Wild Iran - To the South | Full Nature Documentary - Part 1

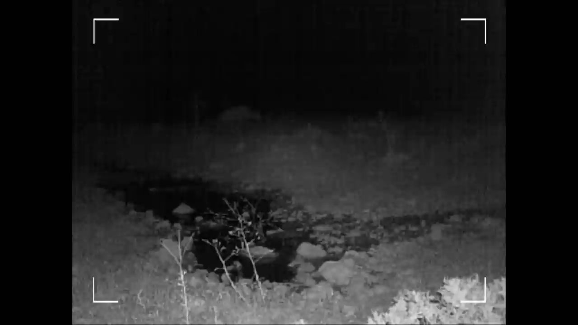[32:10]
The phantom-like shape and glowing eyes of a hyena pass through the frame.
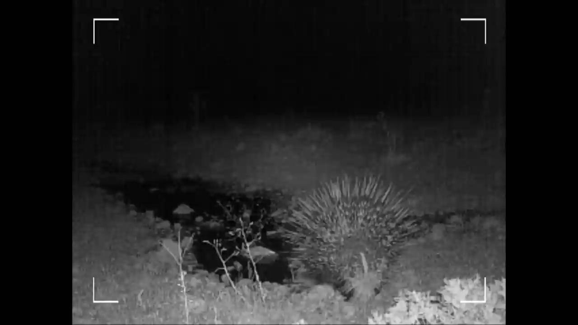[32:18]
A porcupine takes a leisurely drink.